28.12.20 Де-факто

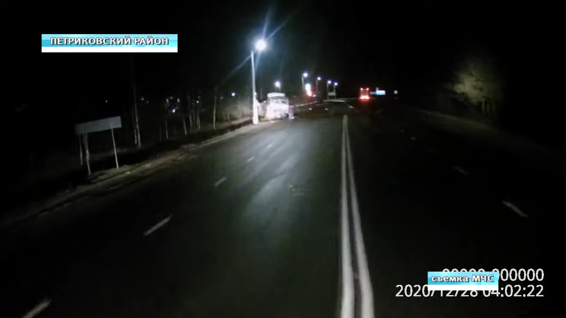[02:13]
Водитель автомобиля Audi Q7 не справился с управлением и совершил лобовое столкновение со стоящим на левой обочине МАЗом.